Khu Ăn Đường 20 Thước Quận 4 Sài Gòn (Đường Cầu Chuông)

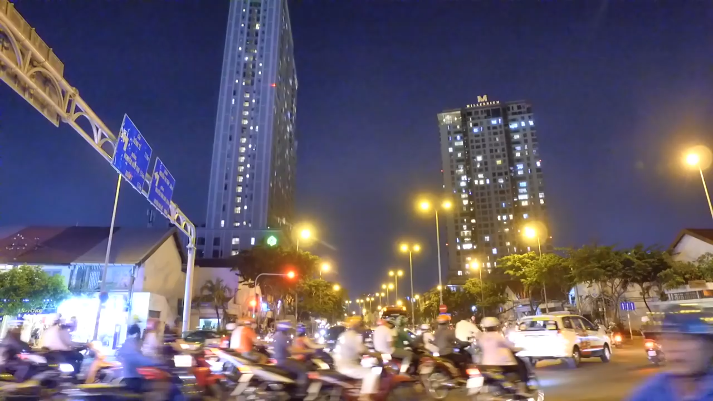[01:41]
Chúc cô chú anh chị và các bạn ngày mới vui vẻ và hạnh phúc. Hiện tại chúng ta đang có mặt ở đây là dưới chân cầu Ông Lãnh và bên khu vực quận 4. Theo thẳng hướng camera chúng ta sẽ lên cầu Ông Lãnh và đi qua quận nhất, trung tâm Sài Gòn, đường Nguyễn Thái Học. Và theo hướng camera đây chúng ta sẽ đi về đường Khánh Hội, đi qua cầu Kinh Tẻ, đi về quận 7 ha.
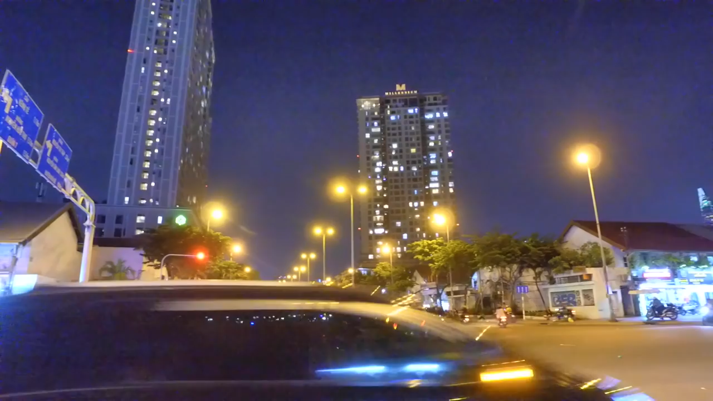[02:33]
Đó là chung cư, hình như là chung cư Hãng Phân, chung Hãng Phân và chợ Hãng Phân bên đây ha, đường Nguyễn Hữu Hào. Và ngày hôm nay nhưng một buổi đi làm về sớm thì mời cô chú anh chị và các bạn chúng ta đi về một cái con đường ngày xưa hay còn gọi là đường 20 thước đó. Và ngày nay là đường Văn Chuông thì phải. Và nói chung là con đường này tập trung rất nhiều hàng quán ăn uống.
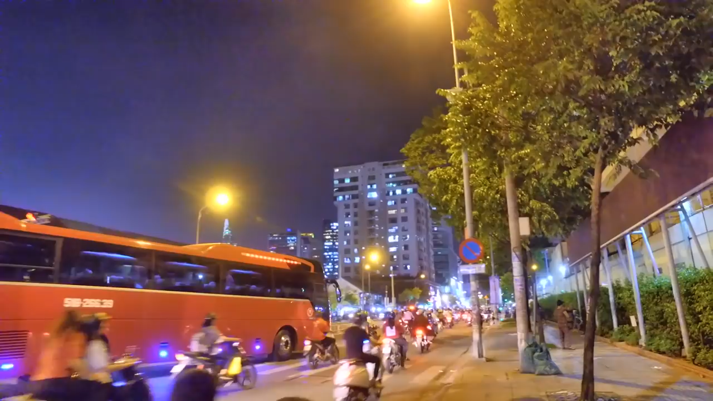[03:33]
Khu ăn vặt 20m, đường 20m. Và đường này chỉ vỏn vẹn khoảng 200m thôi. Con đường rất ngắn.
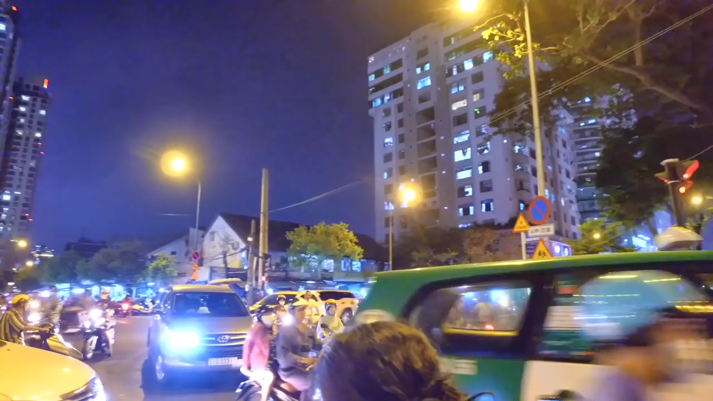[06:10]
Nói cận Tết cho nó nôn nao chứ còn khoảng hơn 60 ngày nữa chúng ta mới đến Tết nè. Và chúng ta đợi đèn đỏ tí xíu nha. Và bây giờ giờ cao điểm nè, giờ người ta tan sở đi về, mình thấy xe cộ rất là đông.